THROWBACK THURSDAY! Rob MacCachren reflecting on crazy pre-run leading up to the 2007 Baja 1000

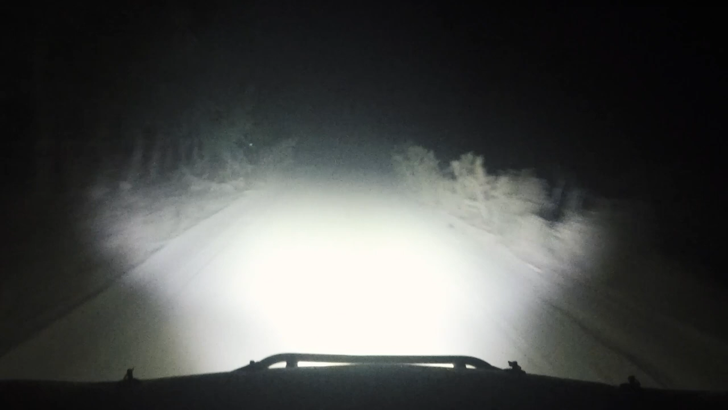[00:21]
that's a cattle guard and I never remembered that it was there and as I get closer I realize you're not supposed to go through the cattle guard you're supposed to do a little chicane around to the left of it so about that time I lift I check up I
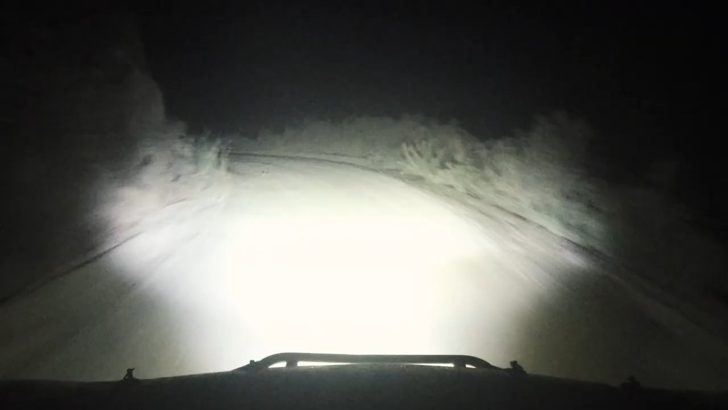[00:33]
make it around the first part and as I have to flip it the other way I realize there's a rock out on the right end up flipping that with the right rear tire ended up ripping the rear